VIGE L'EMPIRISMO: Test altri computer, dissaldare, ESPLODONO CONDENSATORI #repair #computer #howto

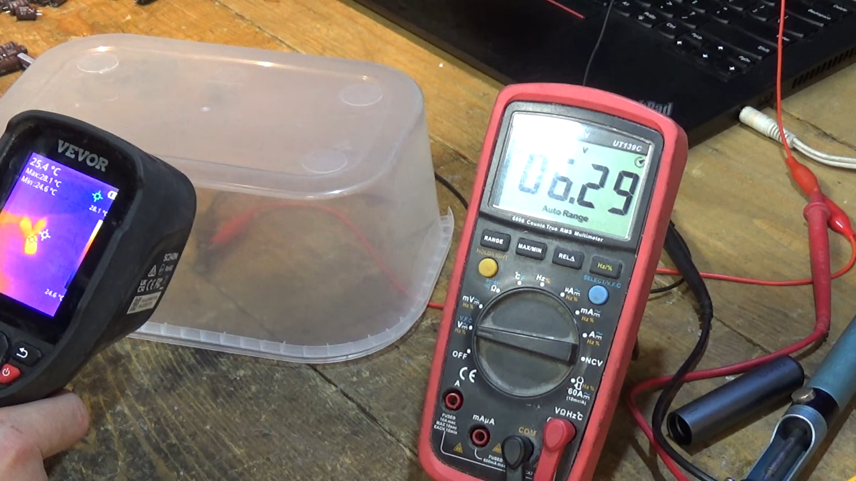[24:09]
ora è a 28 gradi e sta scendendo la temperatura
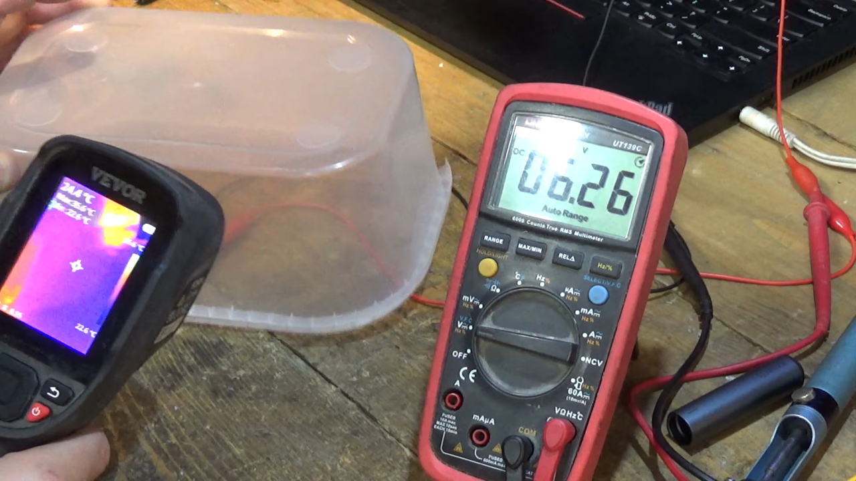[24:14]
soffio e la temperatura è scesa ancora un pochino bene quindi questa cosa funziona se stacco l'alimentazione la carica mi viene mantenuta come potete
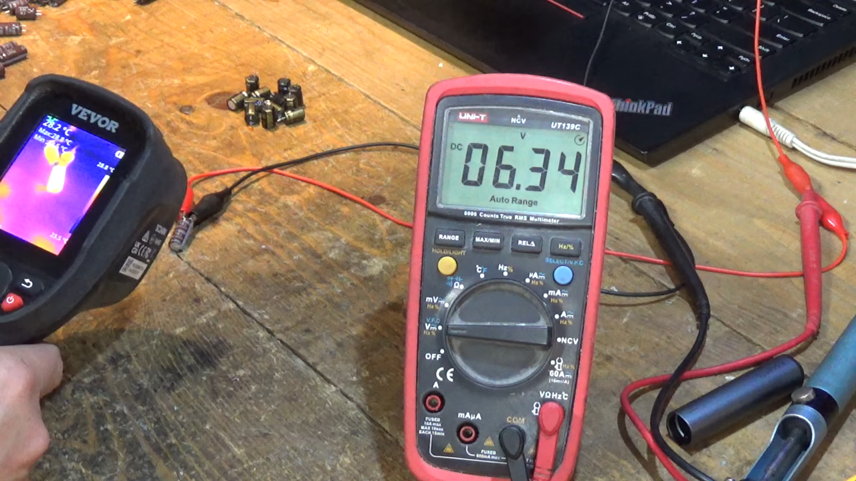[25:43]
28 gradi perché l'ho preso in mano come vedete se stacco mantieni la carica
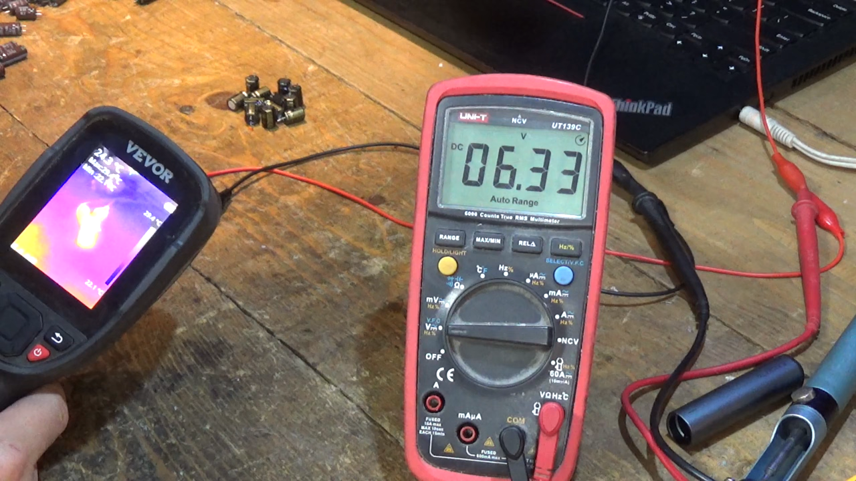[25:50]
quindi forse quello è solamente sporco sporco però questo condensatore
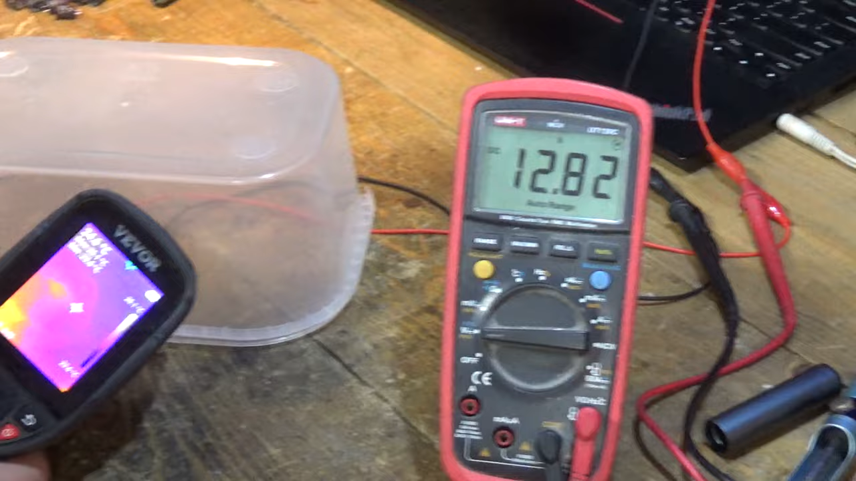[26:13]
ecco ora gli diamo 16 volt questa cosa non fa una piega ed è da 6,3 volt e stiamo dando 10 di più andiamo ancora andiamo a 18 volt massimo andiamo a 20 vaffanculo ecco che comincia a scaldarsi eccolo eccolo scalda scalda spegniamo è diventato bollente sinceramente non lo voglio vedere scoppiare ma siamo a 28 gradi
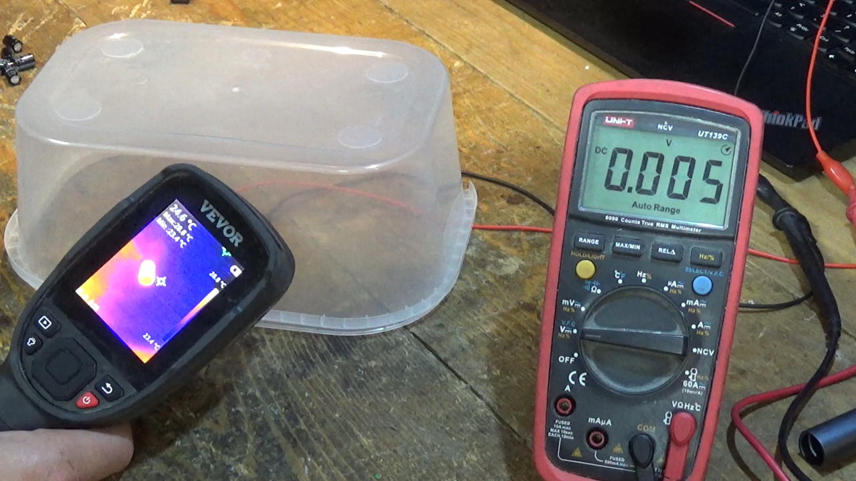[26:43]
come vedete ha ragione di incazzarsi lo vogliamo fare scoppiare ma si facciamolo scoppiare facciamolo scoppiare questo coso non so come farvi vedere lui e farvi vedere l'explosion ma io adesso lo sparo a 22 vai scoppia maledetto scoppia
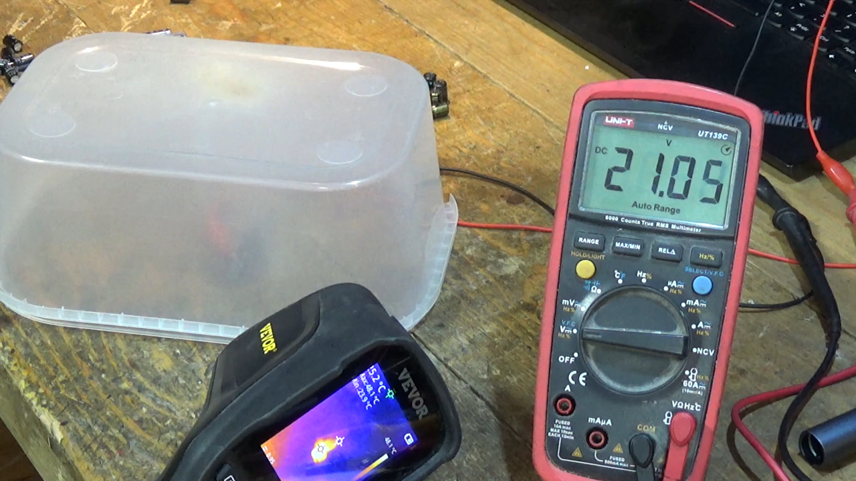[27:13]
ed ecco che è scoppiato e siamo felici di questo sempre bello fare scoppiare i condensatori
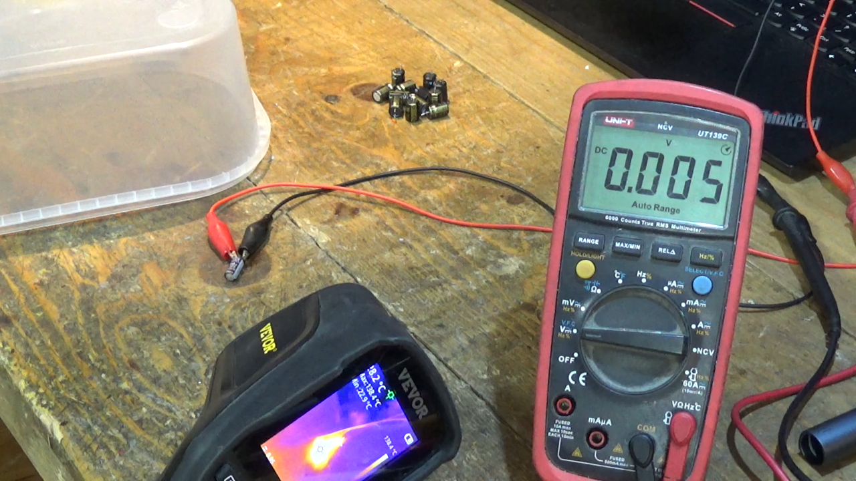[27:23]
che profumino fantastico poco fa era a 110 gradi adesso è 95 vedete è ancora è ancora rovente
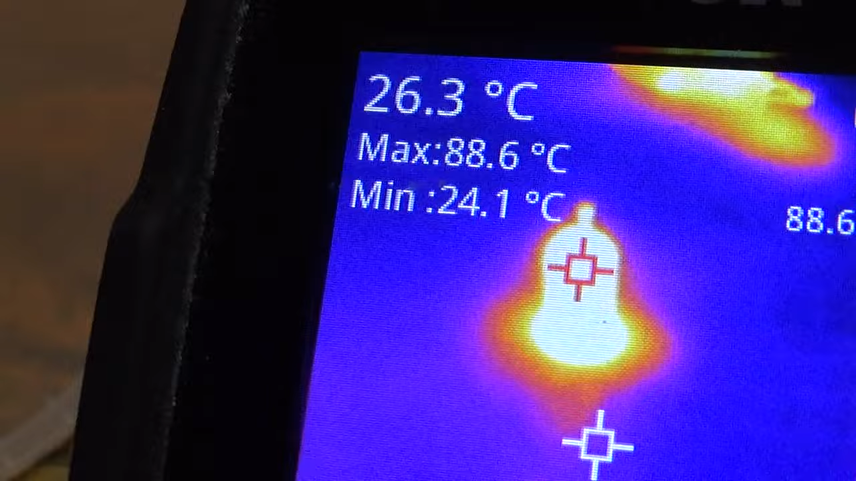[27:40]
On screen: spot 26.3°C, max 88.6°C, min 24.1°C
fantastico ovviamente si è si è gonfiato ed è scoppiato da sotto molto bello